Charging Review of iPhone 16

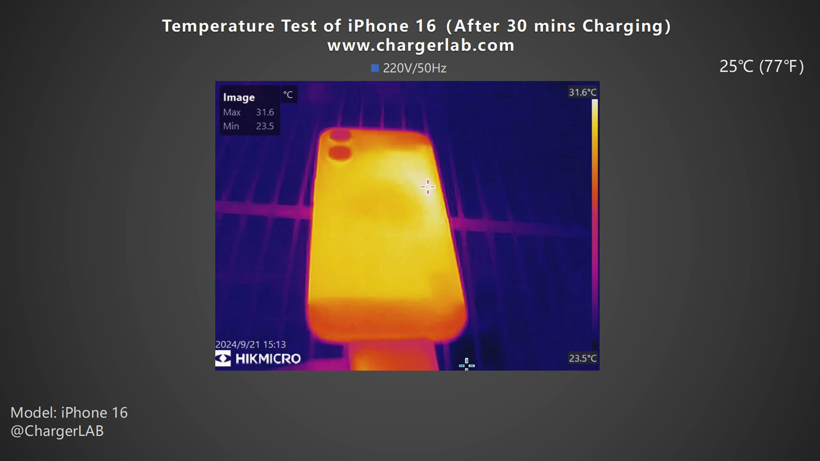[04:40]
On screen: max 31.6°C, min 23.5°C, scale top 31.6°C, scale bottom 23.5°C
After 30 minutes the maximum temperature on the front drops to 31.1 degrees Celsius. The back is 31.6 degrees Celsius. You can see that except for the upper and lower ends the temperature of the entire back panel is uniform. The highest temperature is about 32.4 degrees Celsius on the back at 20 minutes.